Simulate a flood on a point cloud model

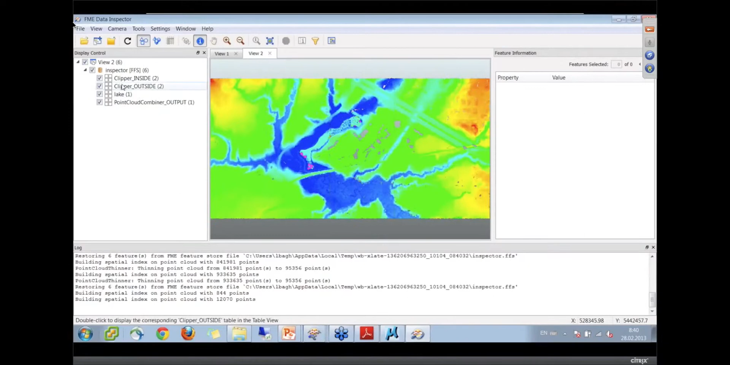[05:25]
our point cloud so if we let's take a look only the things that were inside that was the original data